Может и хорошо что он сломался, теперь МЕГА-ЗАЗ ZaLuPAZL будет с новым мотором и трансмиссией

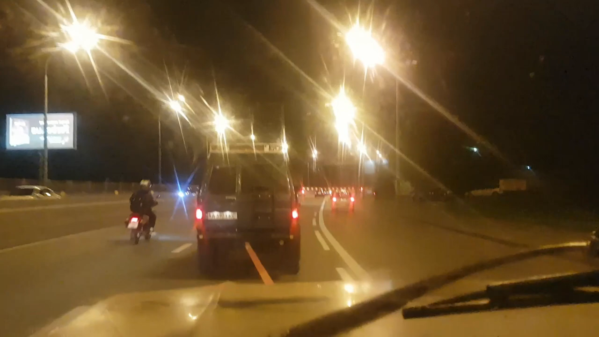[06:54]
Подъезжаем к центру Киева. Вдоль Днепра идем. Там недалеко уже будет. Да, мост, который не построен, но подсветка есть, самое главное, но нормально.
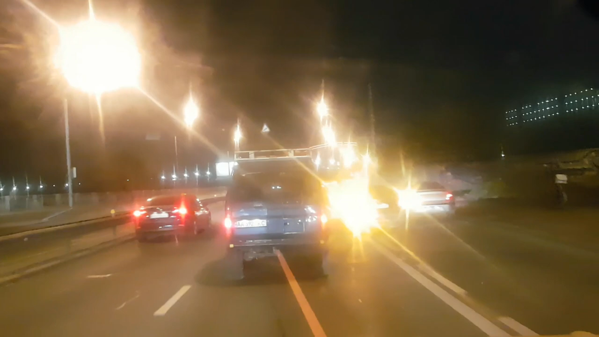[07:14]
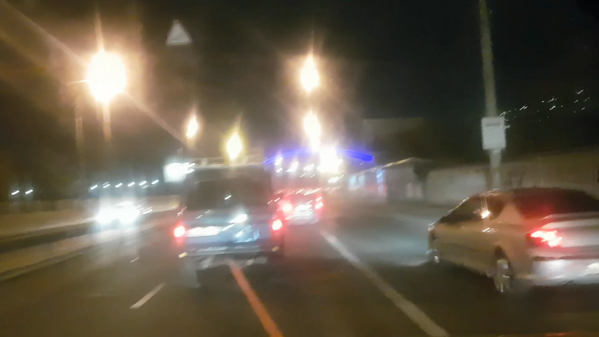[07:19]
Главное, подсветка работает, это все мелочи.
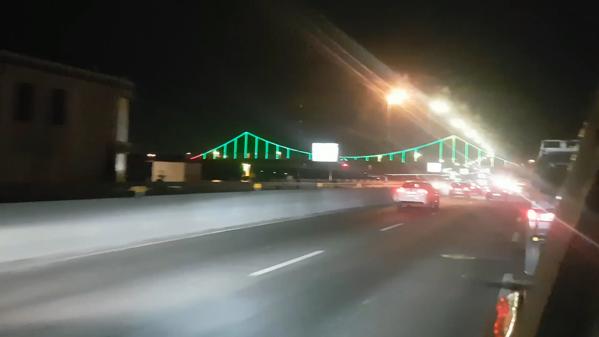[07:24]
Хорошо, идем. Дом близко, да. Пешеходный мост, символ Киева, красота.